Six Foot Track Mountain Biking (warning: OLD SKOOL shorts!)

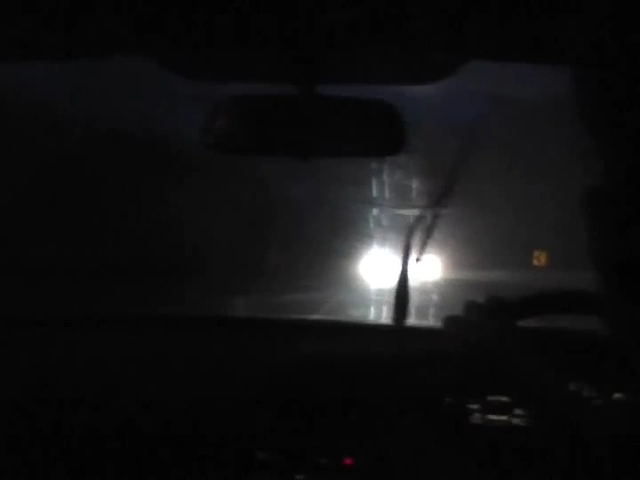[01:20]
We're on the way to Katoomba. And beautiful Australian weather. It's a bit foggy. It's raining. Bodes well for tomorrow.